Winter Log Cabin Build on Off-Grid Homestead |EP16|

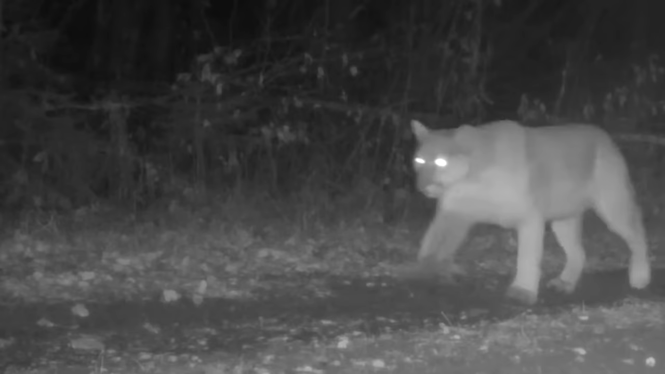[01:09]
Black bears, gray wolves, mountain lions, moose, and many forest spirits share the land.